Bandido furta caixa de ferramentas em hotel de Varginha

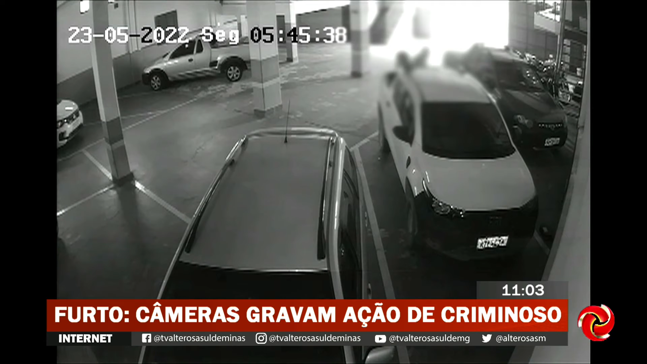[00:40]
Como não consegue, fica andando pelo local até encontrar a caixa de ferramentas que estava em cima da carroceria de uma caminhonete de um cliente do hotel. O criminoso coloca a caixa no ombro e vai embora do local como se ela pertencesse a ele.